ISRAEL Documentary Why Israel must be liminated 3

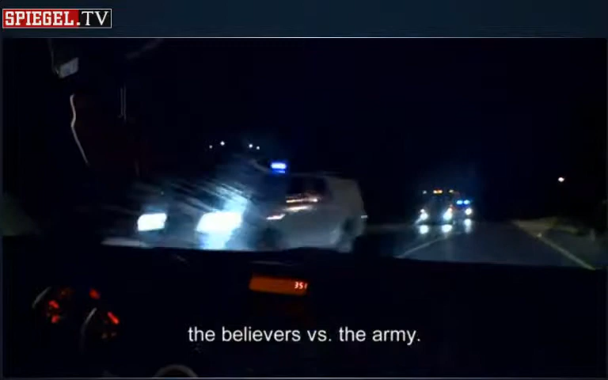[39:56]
מאיר ברטלר מאתר על גבעה חשוכה את חבריו שנתפסו על ידי כוחות משמר הגבול.